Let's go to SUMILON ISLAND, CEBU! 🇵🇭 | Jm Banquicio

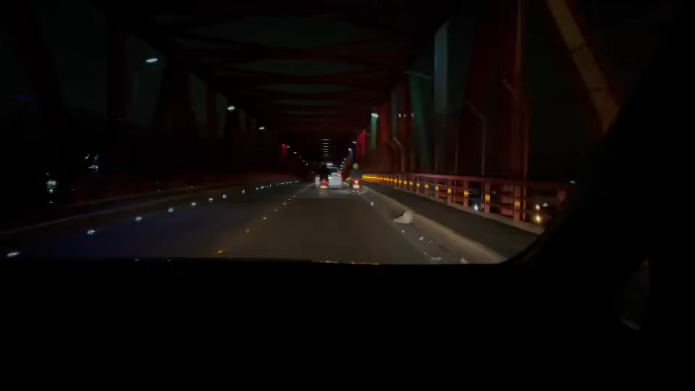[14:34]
Guadalupe. Uy, tawa kayo. Nag-joke si Cass. Uy, ang ganda nga. Ganda mamaya doon. Ay, taray diverse. Ano naman yung si Silex? Hindi, ito na, nag-cross na ako eh. Ay, okay. Wow. Okay. Pero madadaanan pa rin natin doon. Matatanaw. Oh. Uy, ang galing mag-Tagalog ni Mauro, ha? Oh. Ay, ni Mayro. Doon, doon. Kade lang, Cebu, Cordoba, Germany. Wow, kabisado ni Mars dito sa Cebu.
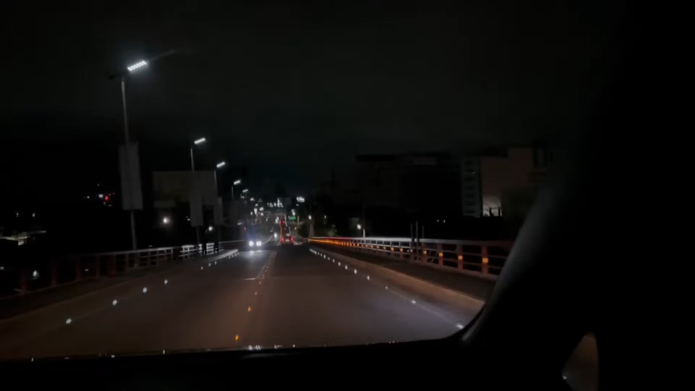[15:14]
Yeah, ang ganda ng bridge farm. Ito yung patawid ng Mandawi. From Lapu-Lapu. Farm, ang ganda ng Sisilex.
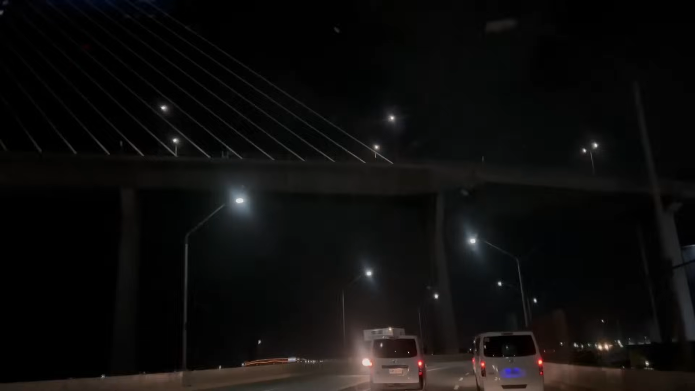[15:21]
Although nakita na natin ito nung pabunta tayo ng SRP. Remember, nagsinulog tayo. Maganda ito siya pagkagabi kasi may mga lightings ba? Oo. O isipin nyo kung hindi kami habal-habal, lalakarin namin itong buong ito mga SRP.
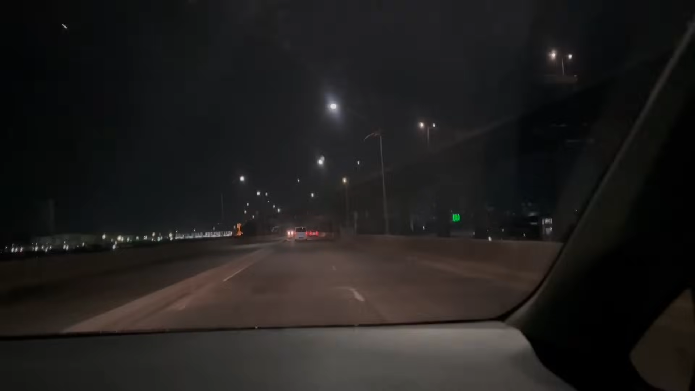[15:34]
Tapos mainit. Mainit nun? Mainit yung SRP. Family SRP sa kanan, dyan ginanap ang sinulog.